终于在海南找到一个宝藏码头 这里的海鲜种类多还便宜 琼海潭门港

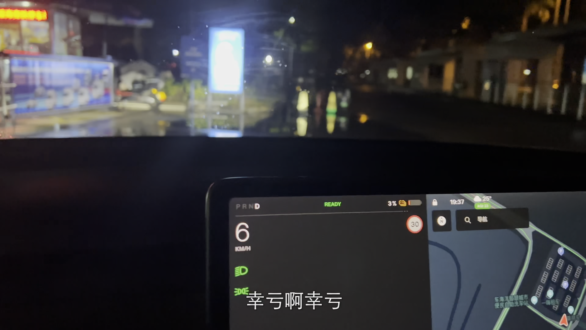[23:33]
最后3%的电量胆子也是够大敢开到还剩最后一点电才充电其实在海南充电桩特别多特别好找